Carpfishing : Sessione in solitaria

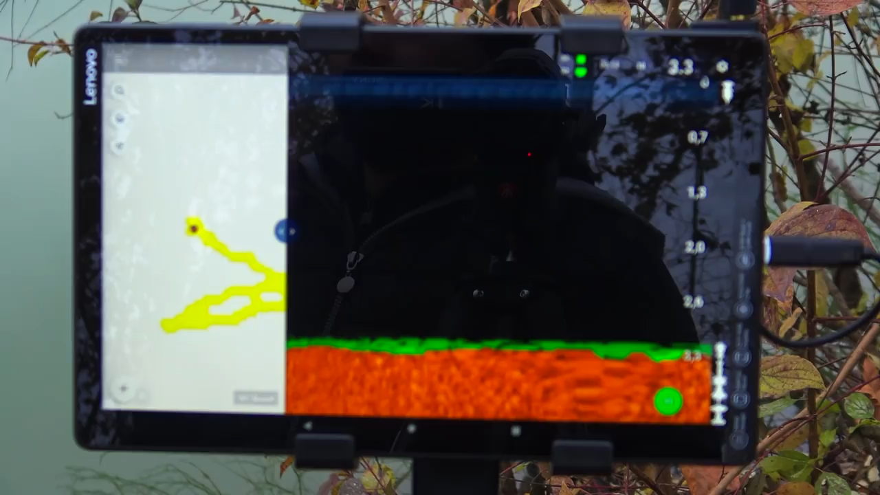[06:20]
Allora ragazzi, adesso ho trovato un punto dove appunto c'è meno erba e adesso faccio la calata e guardate un po' cosa succede. Ecco, ho appena scaricato.
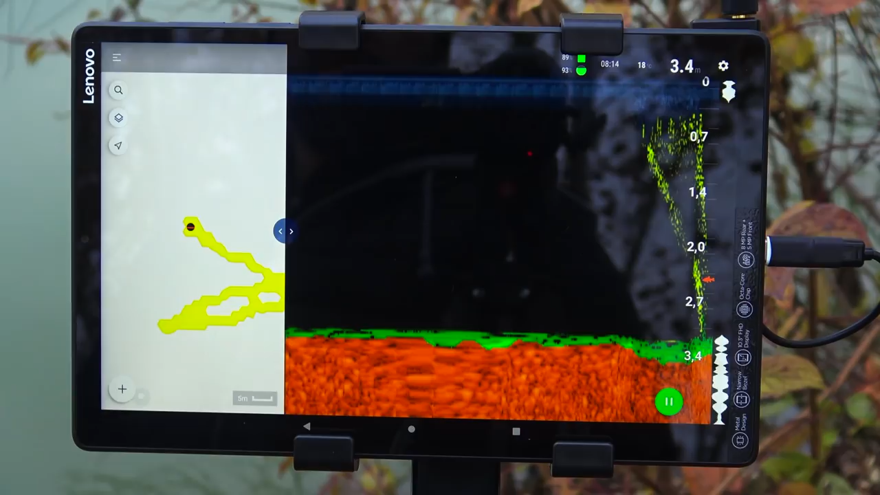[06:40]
E voilà. E quelle sono le boilies e il sacchettino.